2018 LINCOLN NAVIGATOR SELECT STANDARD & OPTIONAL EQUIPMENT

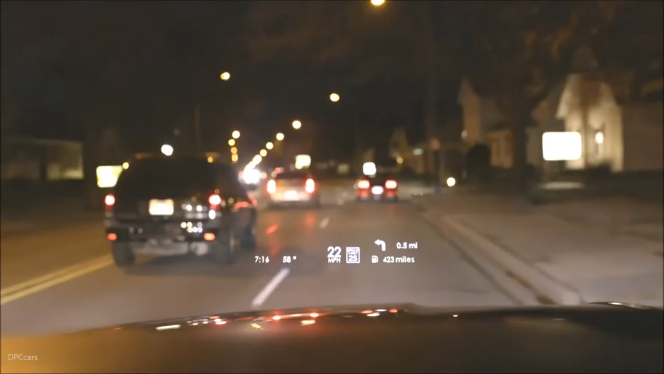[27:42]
You can customize the heads up display what's included in that.
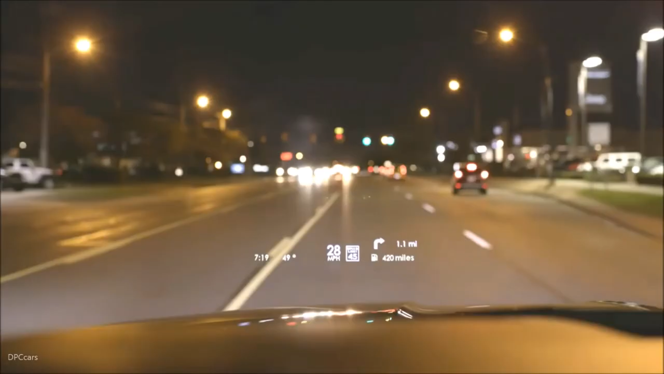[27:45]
And it's just a great system to be all included with this.
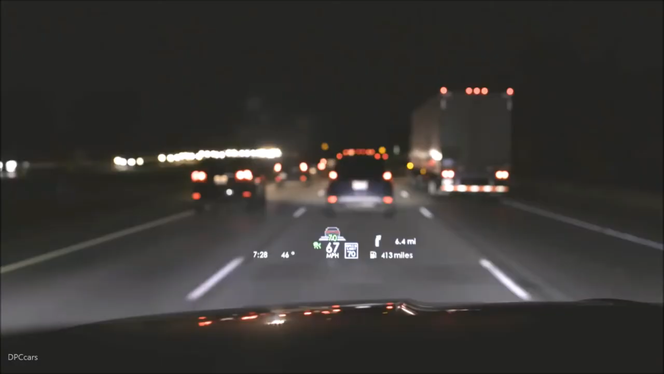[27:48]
And what's great about this is it doesn't look like it's on the dash. It looks like it's out here on the hood which is the perfect place for that.